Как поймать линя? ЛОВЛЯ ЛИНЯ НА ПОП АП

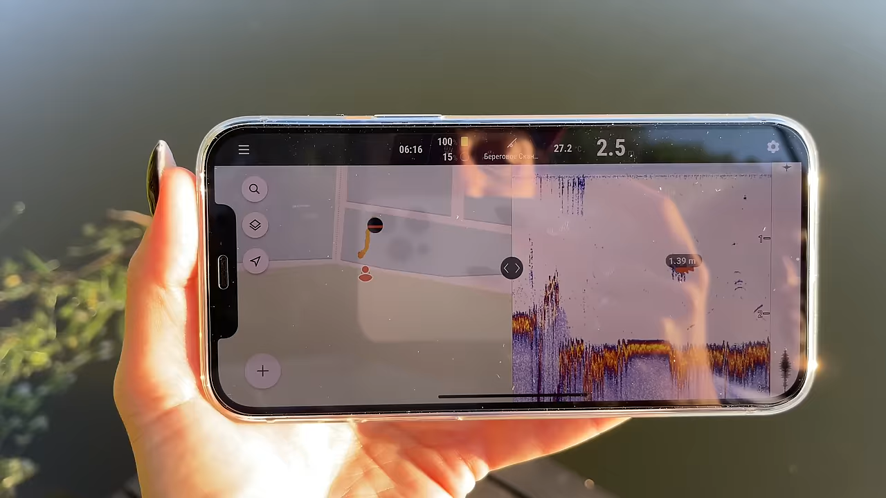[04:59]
И вот, ну, к любому девайсу он коннектится. Смотрите, данный эхолот рисует
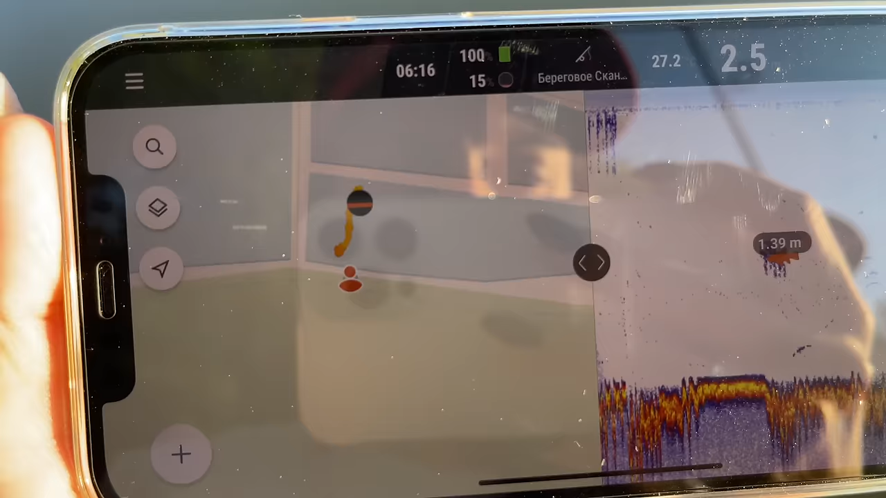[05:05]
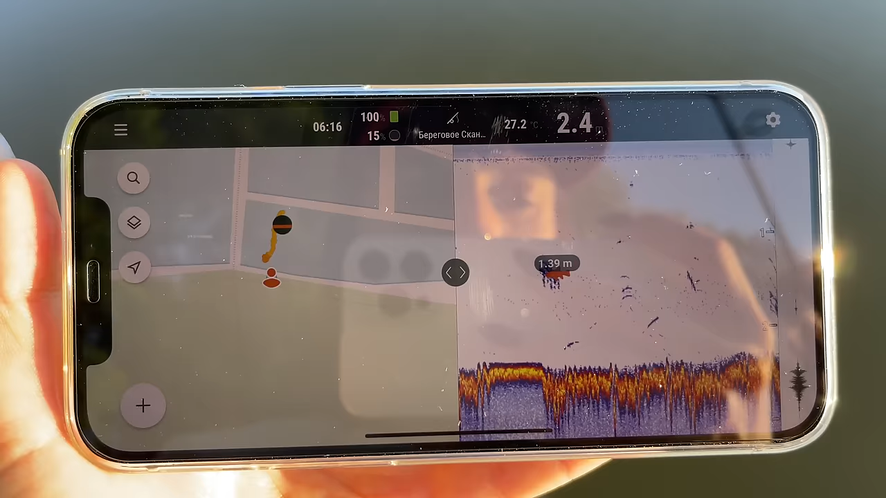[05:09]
не только дно обнаружения рыбы, температура воды и твердость дна, но и рисует карту водоема.
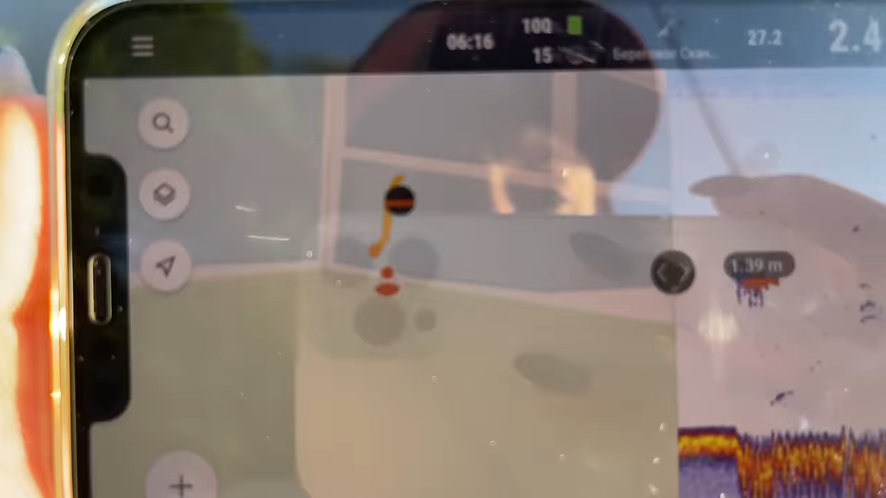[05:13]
То есть сейчас вот здесь, там, где диппер прошел, он прорисовал карты глубин.
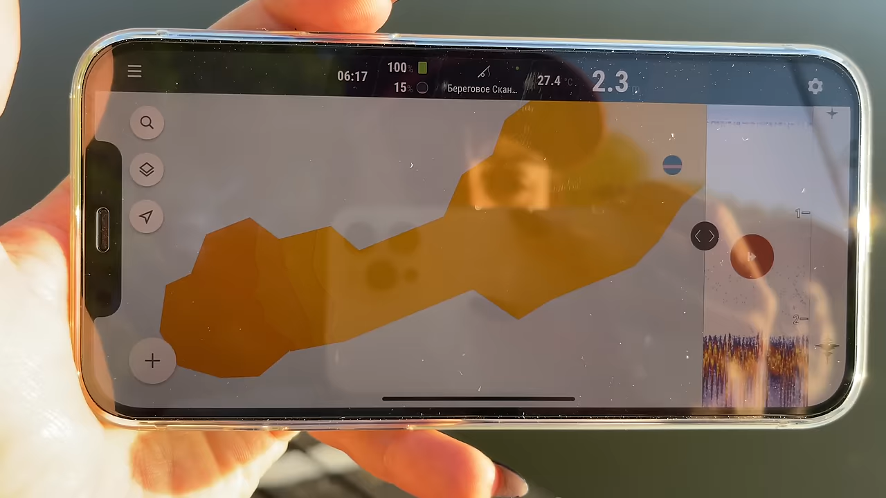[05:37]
И вот за движением диппера прорисовывается карта.